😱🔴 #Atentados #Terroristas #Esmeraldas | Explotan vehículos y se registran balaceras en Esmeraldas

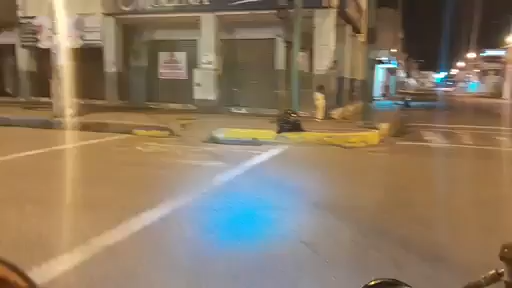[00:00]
Bien amigos, para seguir actualizando información, nos encontramos en el sector del Parque Infantil. La gente está apostada, pues, por lo que transmitíamos hace pocos instantes, pues,
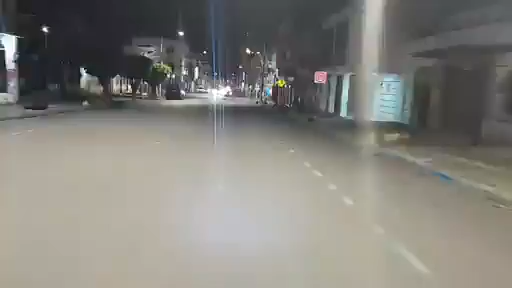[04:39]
Observen, la Policía Nacional está tratando de hacer su trabajo al fondo, al fondo justamente está, al parecer, ya controlado.